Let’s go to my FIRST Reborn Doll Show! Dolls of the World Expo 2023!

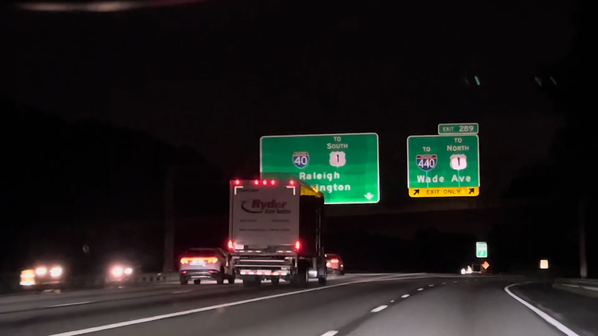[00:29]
And we are on our way to our hotel.
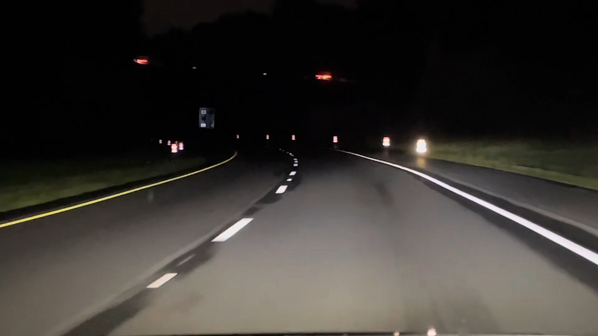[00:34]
It was really dark late at night and it had been raining, so we got caught up in a storm but quickly found our hotel and had a good sleep for the night. We arrived.